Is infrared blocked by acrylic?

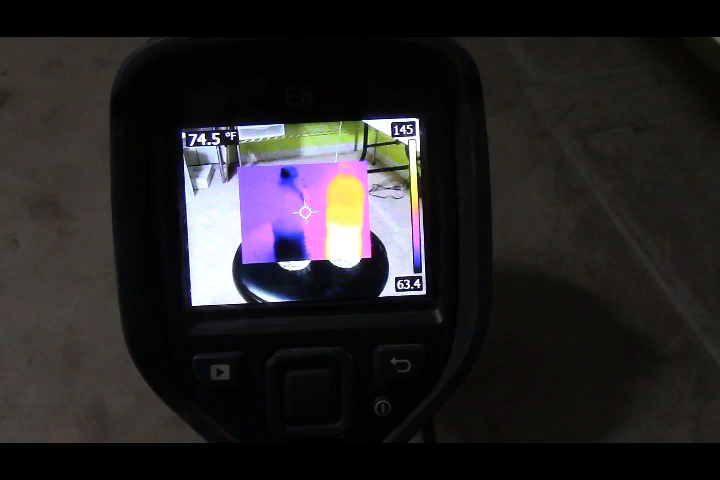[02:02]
On screen: spot 74.5°F
And I'm doing this completely uncut so that way people say oh well you know you're messing with stuff. All right so there's the two bottles in infrared. The way the camera's set up right now is you can see a visual image around the outer edge.
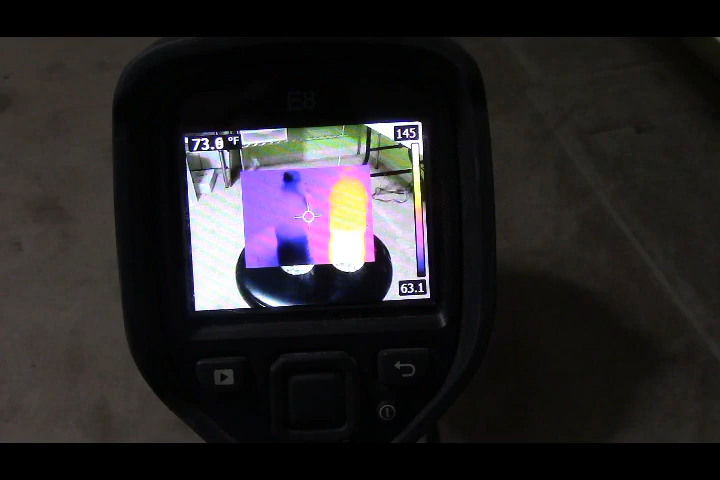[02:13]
Okay so see if I move it a little bit you can see the water bottle starting to come in.
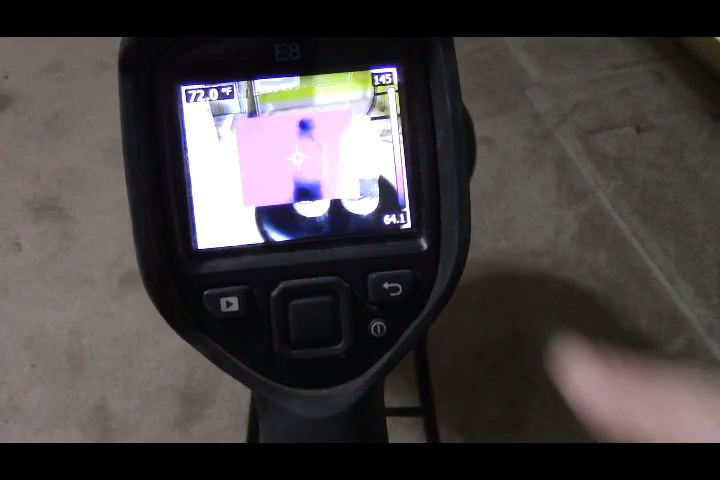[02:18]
On screen: spot 72.0°F
Okay so this way you'll be able to see me moving the the material in front of it. And just to show that it does
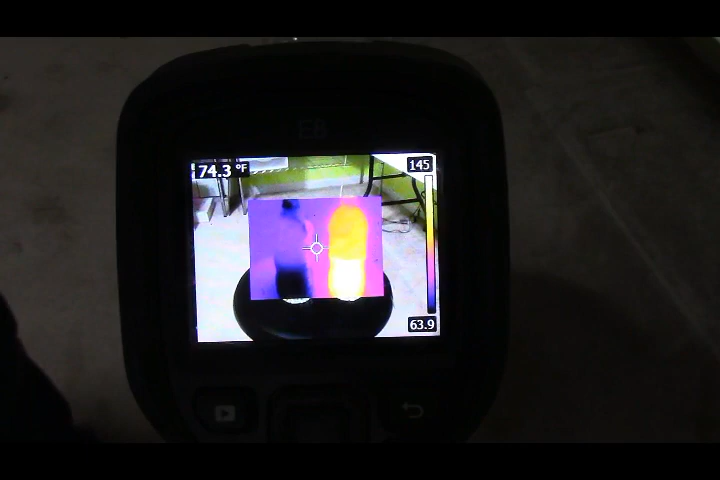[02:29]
On screen: spot 74.3°F
plastic does block it look you can see my hand coming in you can see my hand signature and soon as it gets behind
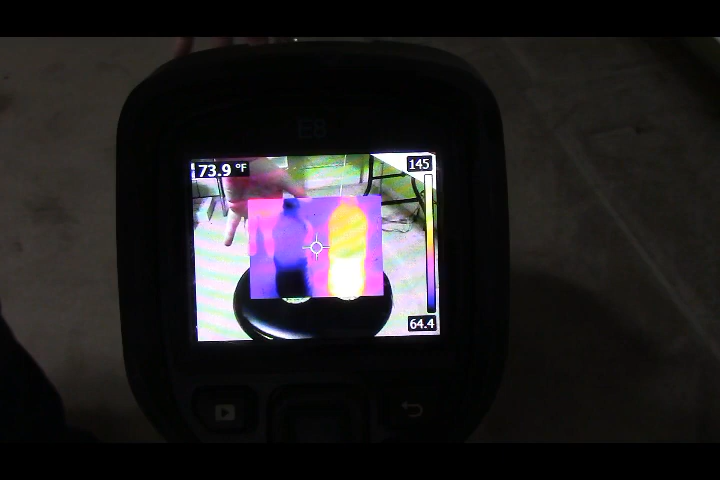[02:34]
On screen: spot 73.9°F
the cup or the bottle it disappears.
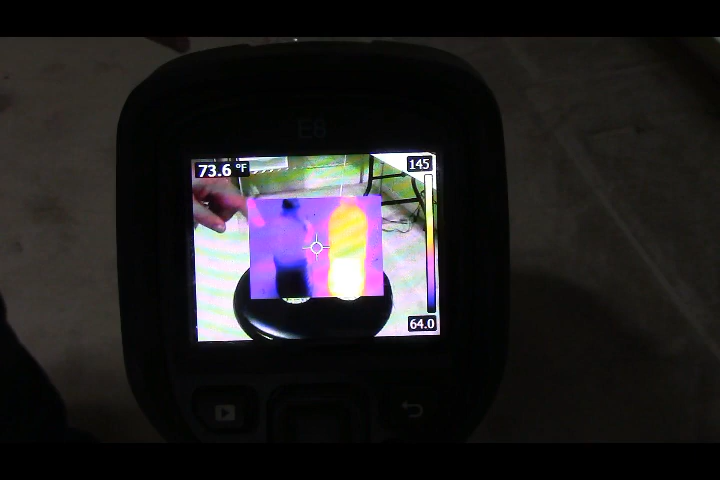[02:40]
On screen: spot 73.6°F
Okay so the bottles are blocking the reason you're seeing that the cold or the hot is because
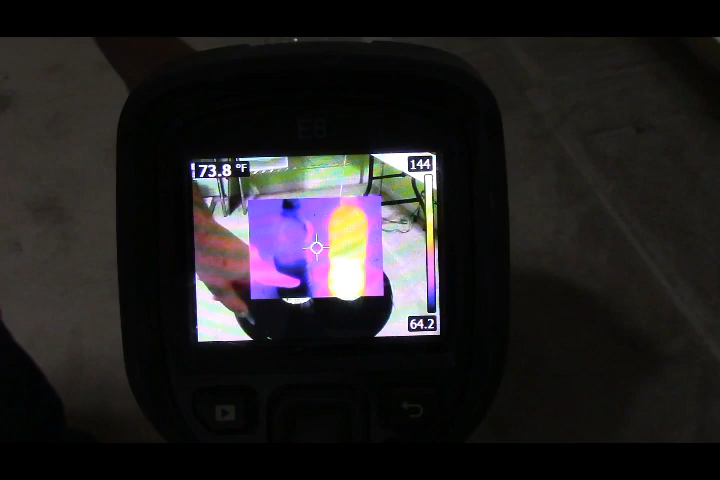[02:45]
On screen: spot 73.8°F
it's already heated or cooled the outside of the plastic. Okay the heat is already transferred through it. So first thing we're going to run in front of it it's that eighth inch cast acrylic.
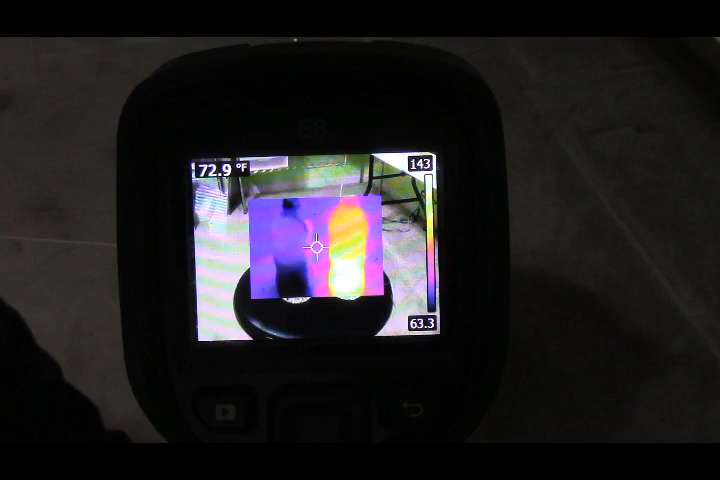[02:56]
On screen: spot 72.9°F
You can see it coming in. Now wait but what why is everything disappearing.
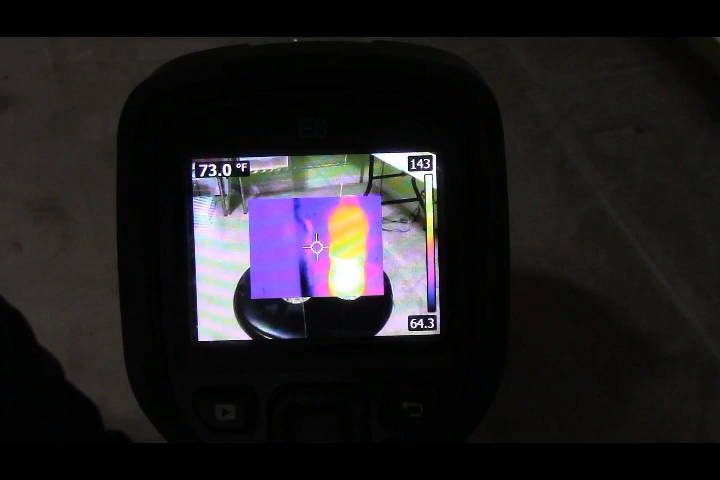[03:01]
On screen: spot 73.0°F
Oh my goodness.
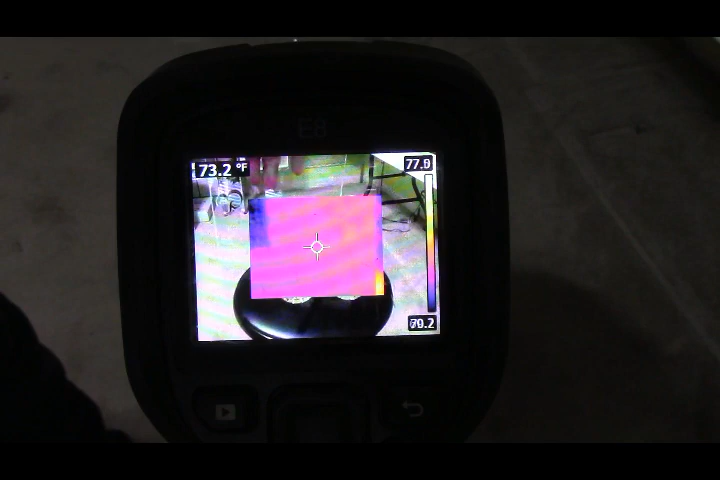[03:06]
On screen: spot 73.2°F
But you know so we can still see through it. You can see my hand. You can see everything else.
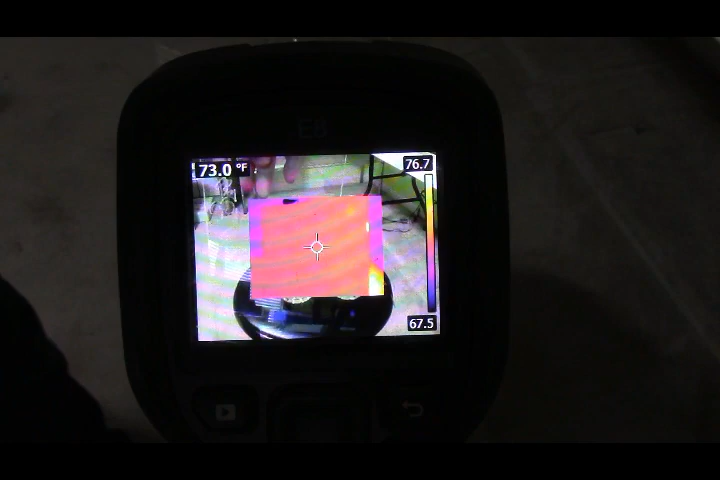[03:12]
On screen: spot 73.0°F
Visually you can see it. Thermally you cannot. It blocks it. Okay.
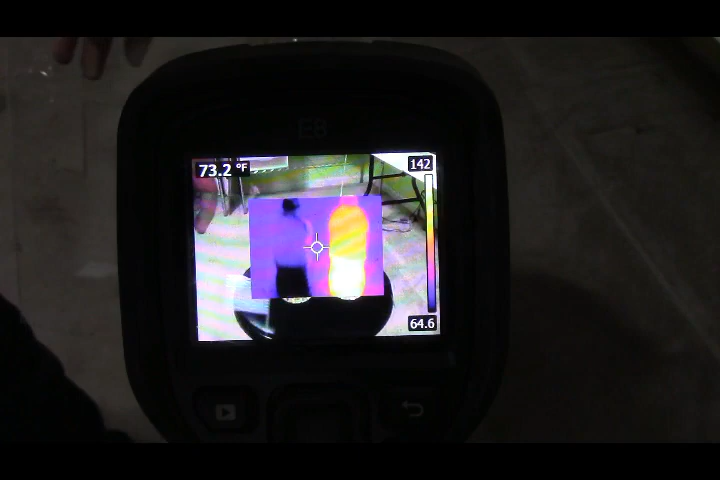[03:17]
On screen: spot 73.2°F
Let's do the same thing with this little sheet of glass I've got here. Bring it in. You can start to see it come in and everything behind disappearing. Along with the cold. And then the same thing in the heat.
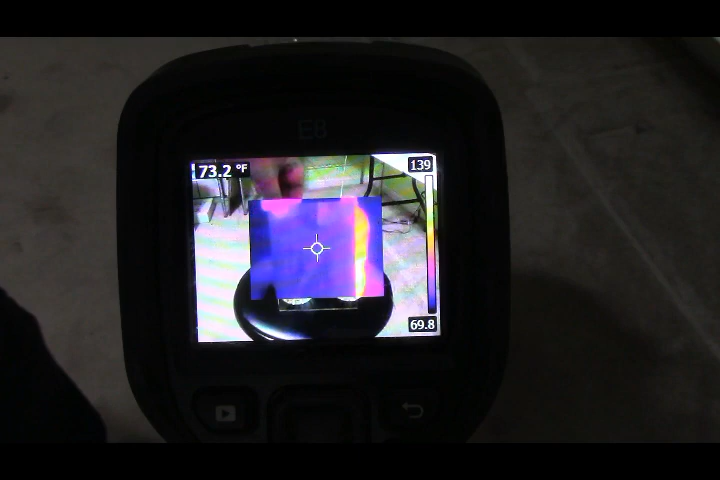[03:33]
On screen: spot 73.2°F
It's disappearing. That's my hand holding it up top.